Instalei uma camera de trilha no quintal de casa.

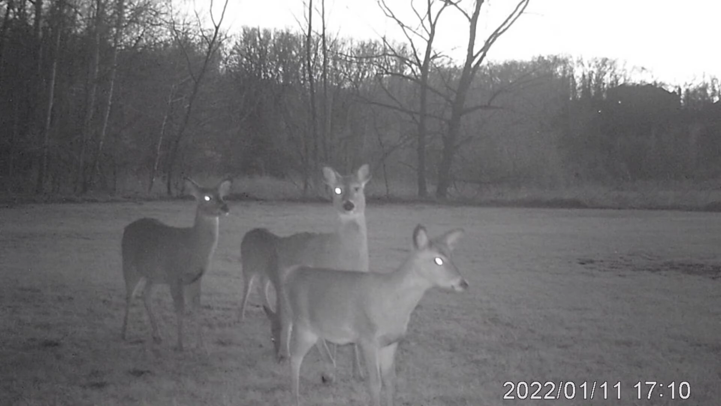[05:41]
Primeira coisa que eu percebi, essa viada aí, quando levantou a cabeça, que ela é cega de um olho, ela tá com o olho furado. Essa maior aí, ó. Nesse clipe aí dá até pra ver melhor o olho machucado dela. Mas também, segundo os biólogos, esses animais, eles mantêm bastante o senso de profundidade e altura, mesmo com um olho só, ao contrário de nós humanos, né? Mas mesmo assim, a tendência é a gente ficar com dó.
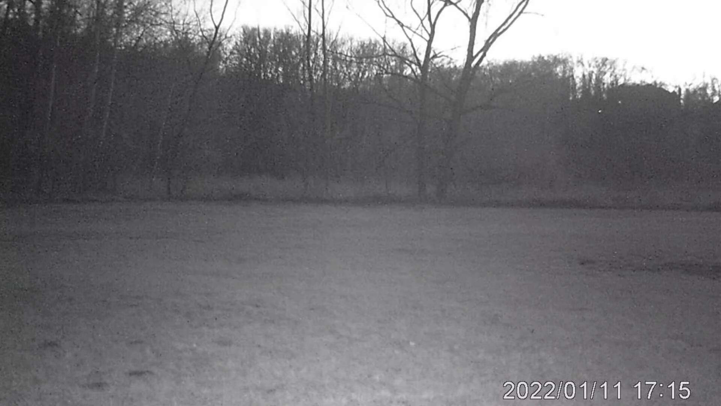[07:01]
Mas essa aí, pelo jeito, não se espantou muito não, menino. Só correu um pouquinho e voltou. Ela é novinha, ela, você vê, dá pra ver com o focinho dela curtinho, o pescocinho dela é curtinho também, fininho, novinha demais. Um detalhe, aqui no meu estado é proibido caçar em cima da serva, né?
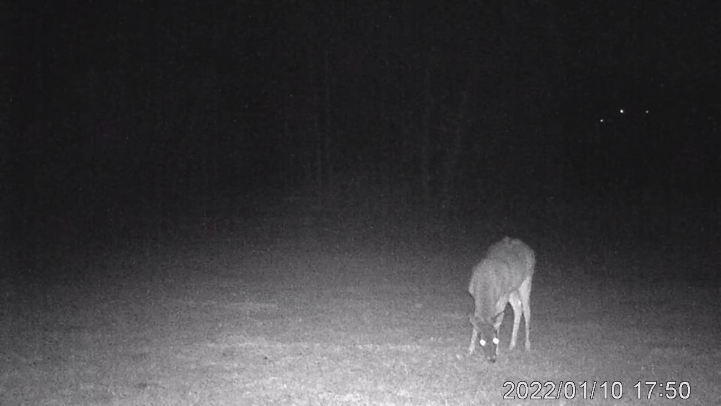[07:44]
E justamente já por eu não caçar aqui no fundo do meu quintal, eu coloquei um milho lá, peço estar comendo lá, tadinho. Friagem, hoje se fosse esfriar mais ainda, eu tô achando que eu até coloquei outro saco de milho lá. Eles acham bom no mundo, parece doce pra eles, né? Ela tá em alerta. Eles andam alerta demais, é muito coiote aqui nessa minha região, você tá doido. E agora vai dar pra vocês perceber porque ela é chamada cauda branca, tá vendo?
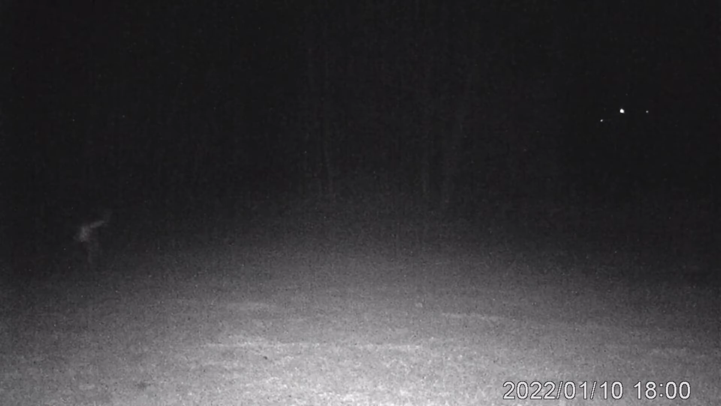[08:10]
O abano do rabinho. Isso é tipo um sinal de alarme pra eles, mano. Quando ela sai assim, alguma ameaça passou perto. Na hora que ela saiu ali, que ela pôs o rabinho pra cima, se tivesse outras ali pastando junto com ela, todas iam levantar a cabeça e já ia ficar uma tensão danada ali. Comportamento bem típico deles, assim.